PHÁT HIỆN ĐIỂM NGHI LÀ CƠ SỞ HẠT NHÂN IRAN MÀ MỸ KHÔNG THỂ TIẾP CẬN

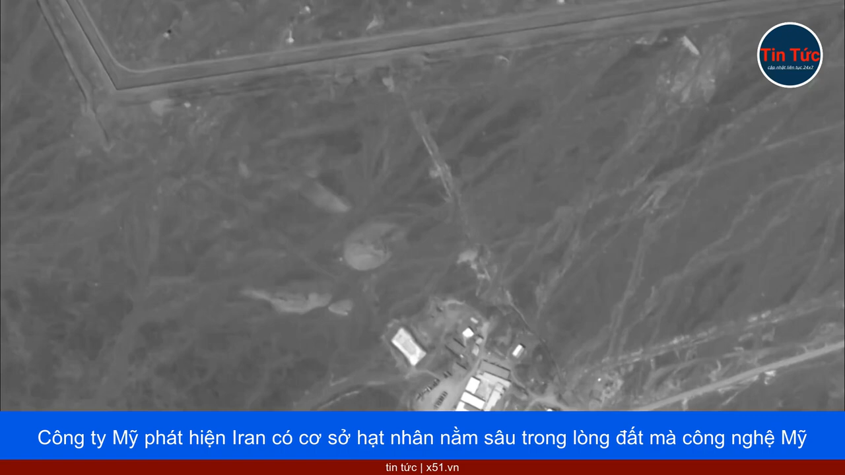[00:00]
Công ty Mỹ phát hiện Iran có cơ sở hạt nhân nằm sâu trong lòng đất mà công nghệ Mỹ không thể tấn công.